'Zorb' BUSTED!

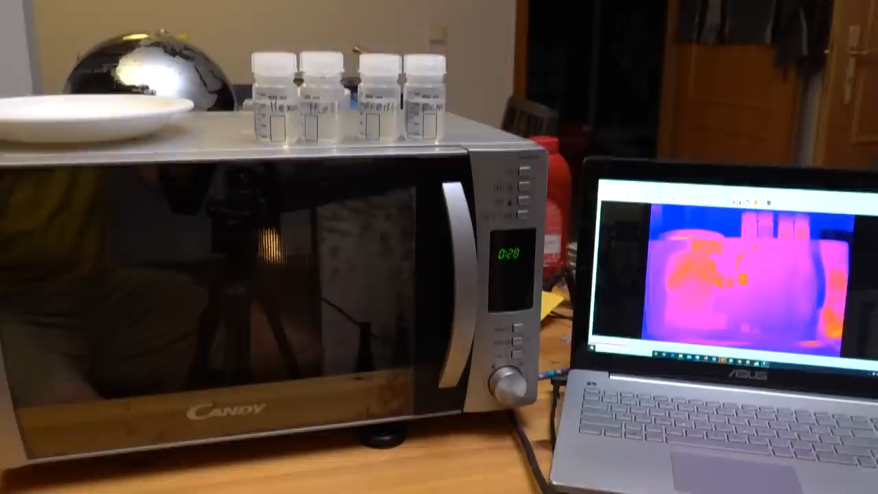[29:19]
It's time to see if we're going to, anything exciting?
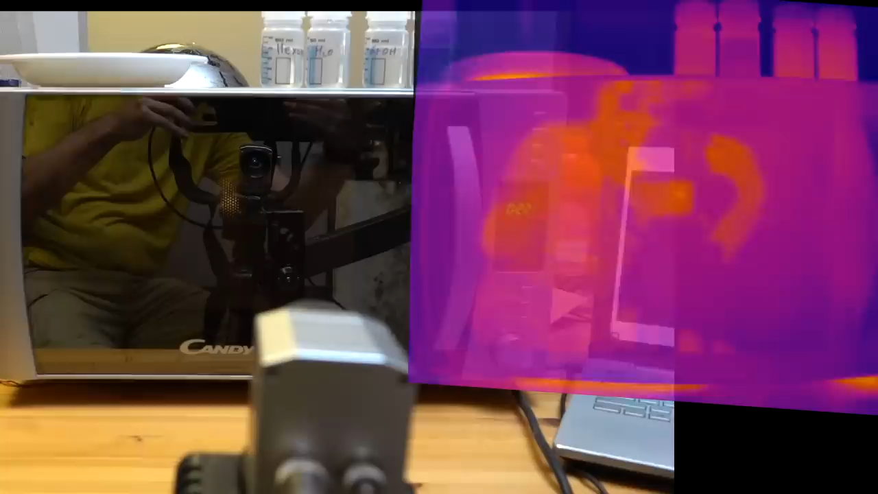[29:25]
I don't see sparks or hear plasma.
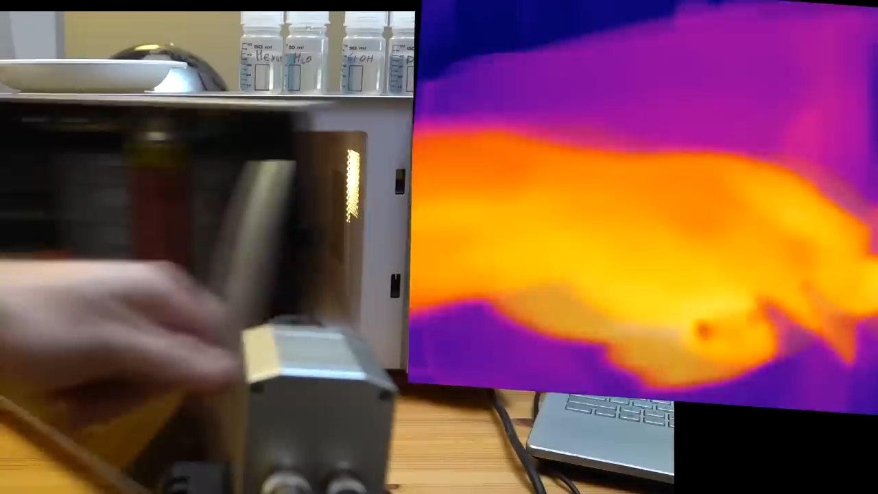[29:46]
And it's getting kind of toasty. And what's this?
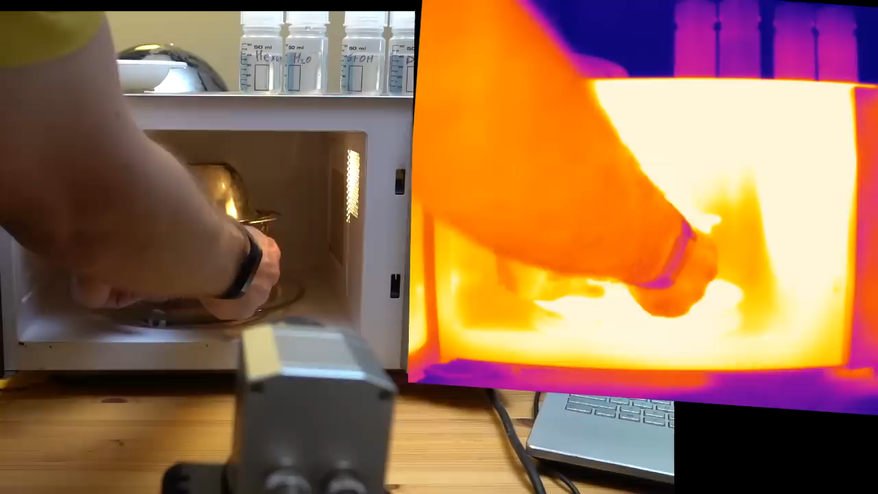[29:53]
Oh, this is hot to the touch. This is like burning in places. Okay.
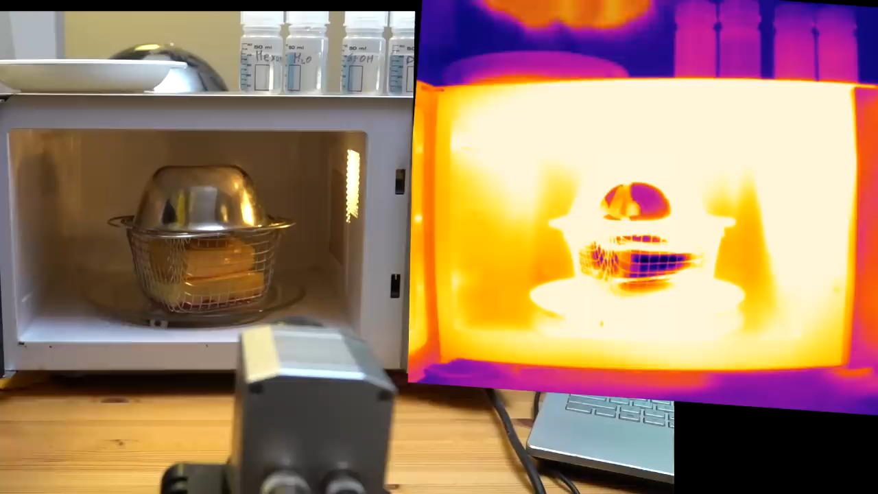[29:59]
I'm going to have to be, I'm going to have to be a little careful there.
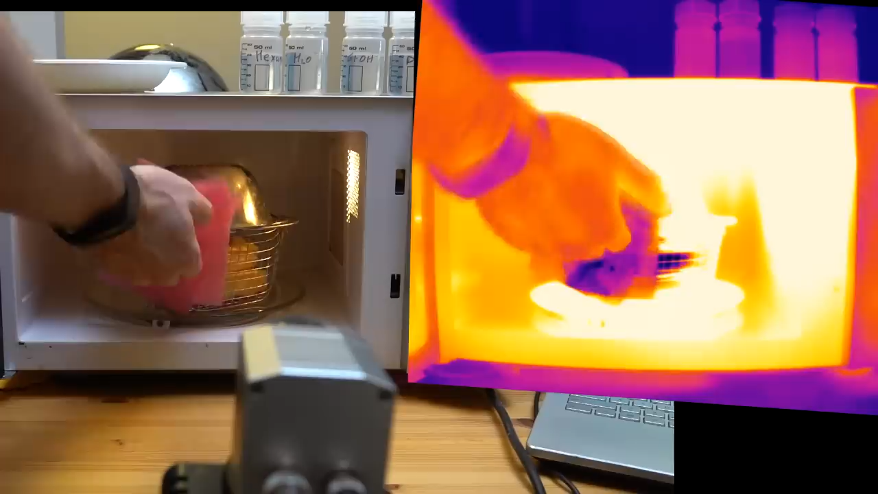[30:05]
And this is warm to the touch.
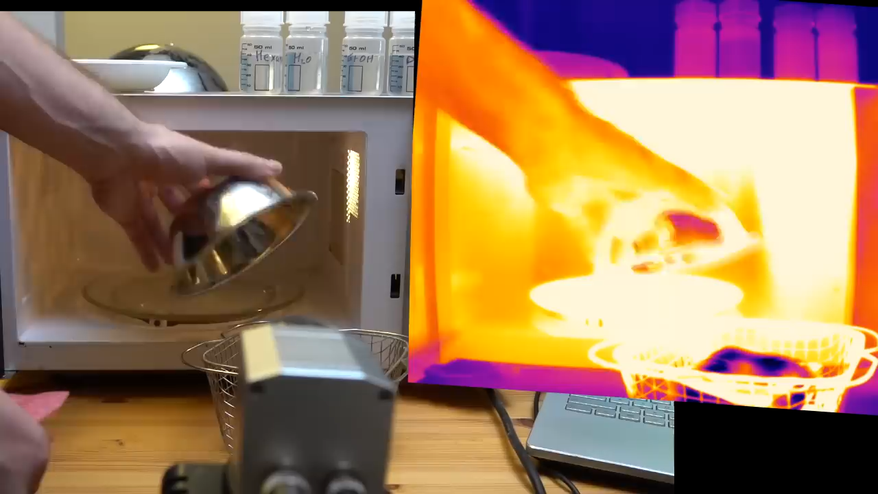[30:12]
As for our cheese,
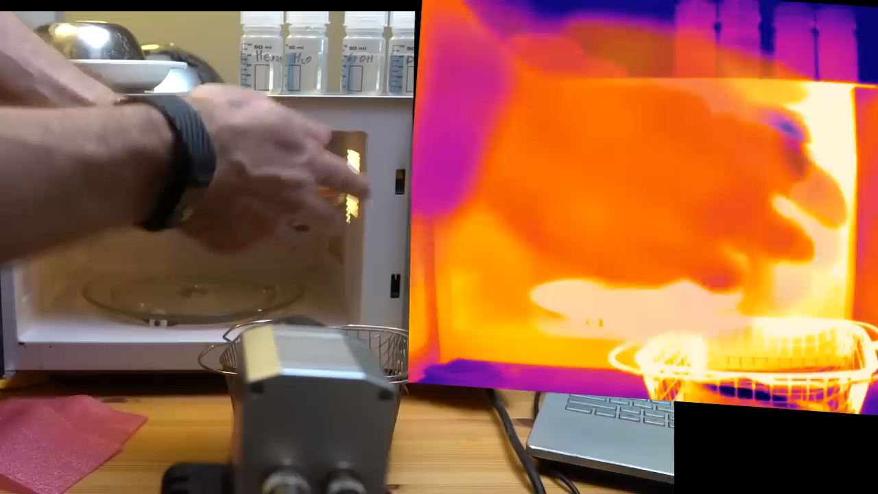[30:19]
that's happened to our cheese. Are there signs? There are signs that it's starting to cook on the outside,
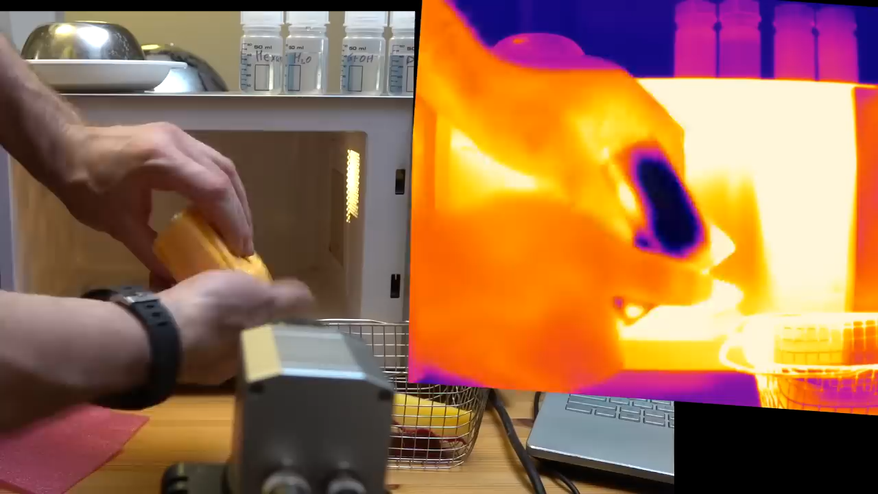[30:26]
but this is like after, um, what are we, we,
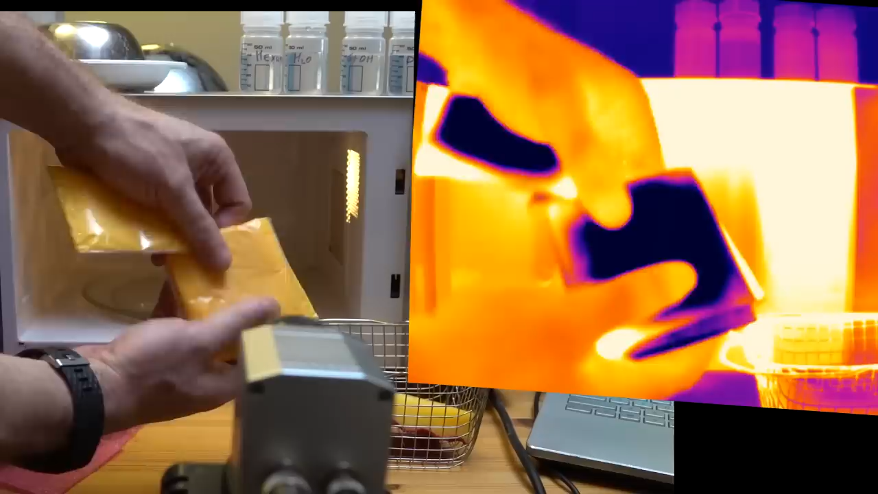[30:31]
it's had a full minute in the microwave at the moment and just to emphasize how much of the microwaves,
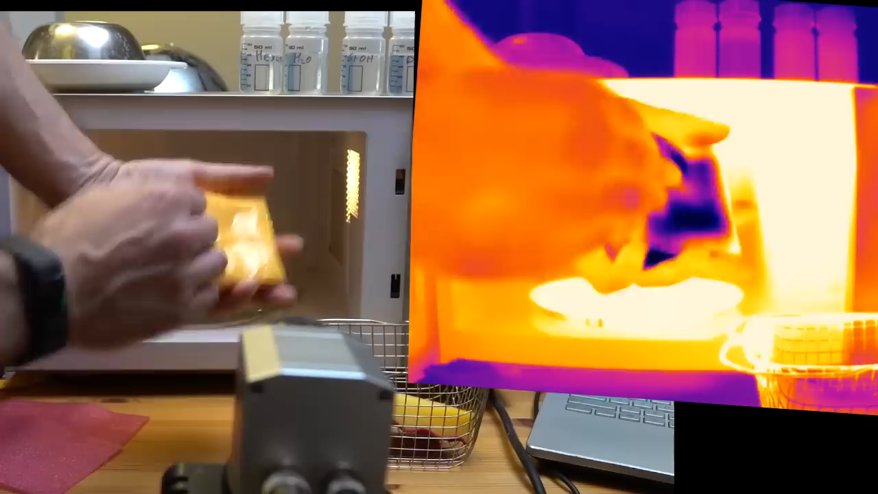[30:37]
um, have been kept out by this, this little metal cage here.
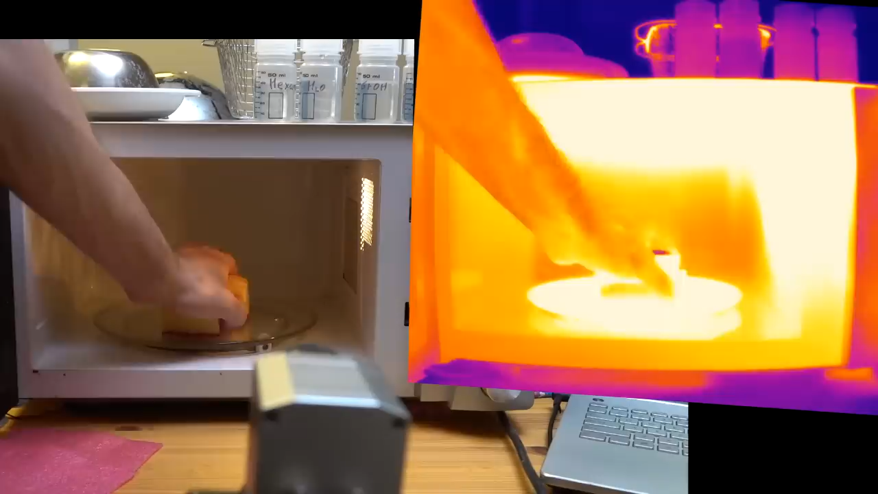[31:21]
Good. So that's maybe a decent demonstration of the, uh, horror of a thousand watts of microwave power. Now, optimistically, the transmitter on your phone is about a thousand times weaker than this.